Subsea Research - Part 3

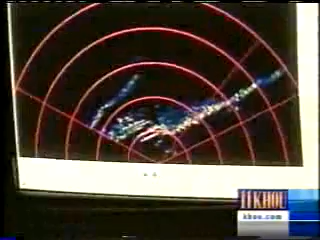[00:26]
A shipwreck, probably more than a century old, lies directly below these ocean researchers from Texas A&M. Look at the shape.
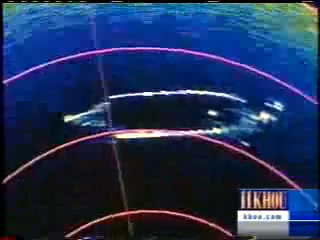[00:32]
She's got the shape of an old vessel. Sonar paints the outline of the shipwreck. What did you get for that? 55 meters. That's a big boat. That's nearly 200 feet, twice as large as expected.